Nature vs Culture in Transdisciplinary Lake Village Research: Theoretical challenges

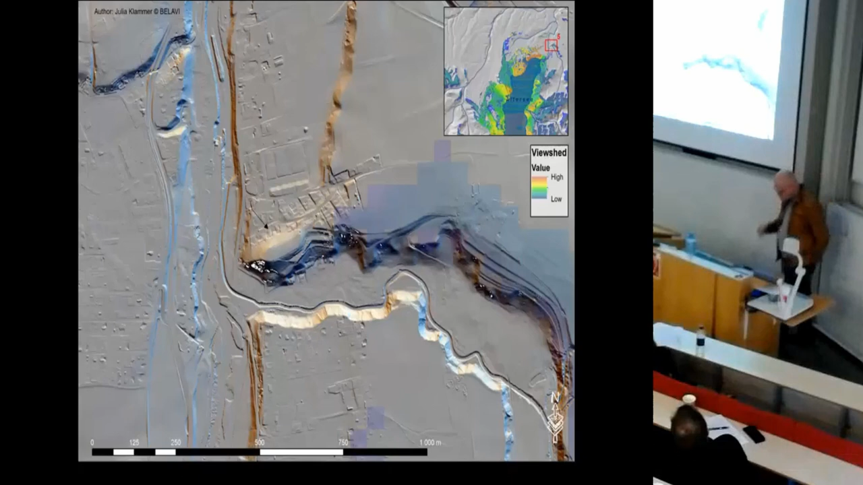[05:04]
and the idea that there probably is archaeology everywhere if we look at it so we're using quite a lot of lidar we're using a lot of
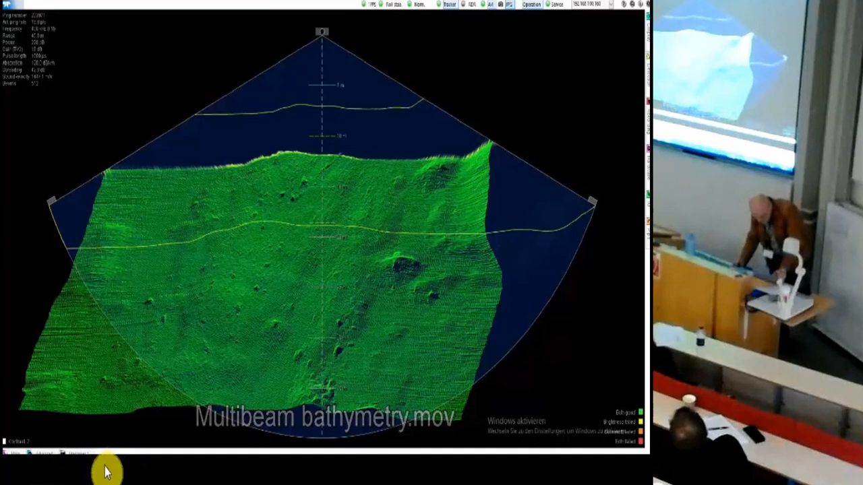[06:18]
so we have um we're trying to move the bathymetry of the lake uh base at the moment is at a 10 meter largely at a 10 meter interval and we're moving we hope this this coming year to a centimeter resolution it seems I should have pre-loaded this I'm sorry about that um it is worth seeing I hope so the idea here is to see how many more sites we may have uh uh that
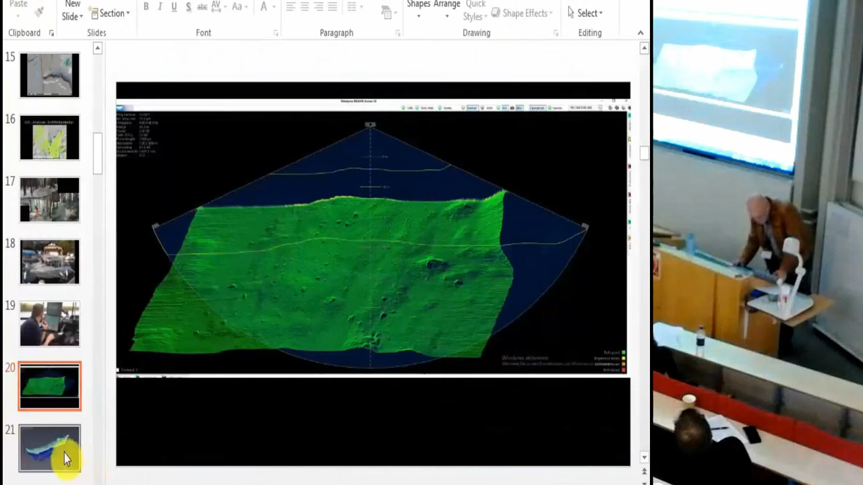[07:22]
so uh that's our sub bottom profiler this is the eponymous site of uh say on mon say so it's where the the most classic
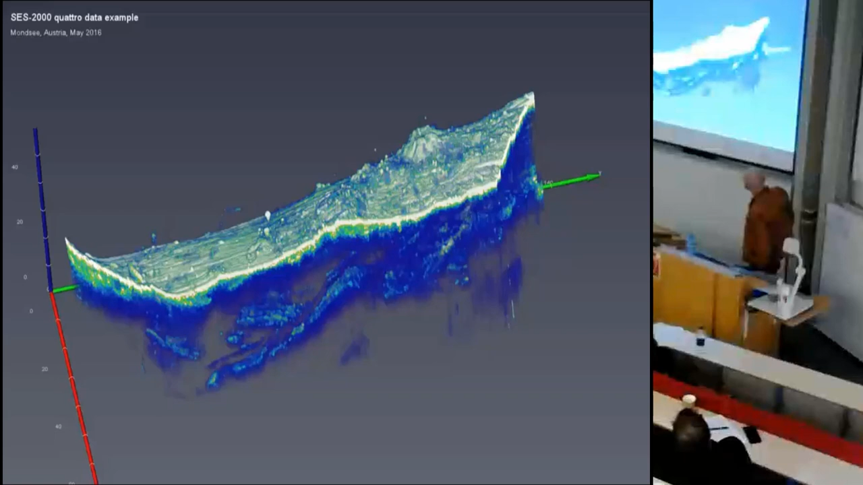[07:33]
finds came from and you can see the the stakes the wooden posts sticking up but also cultural layers um going down um this is a 20 meter scale on the side here 20 meters
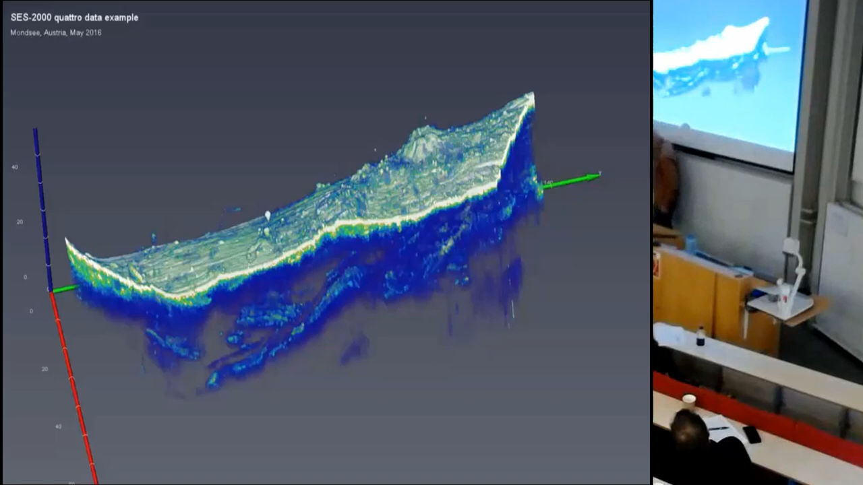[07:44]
40 meters and so on sorry that was kind of so we're thinking about then the dating strategies and we don't have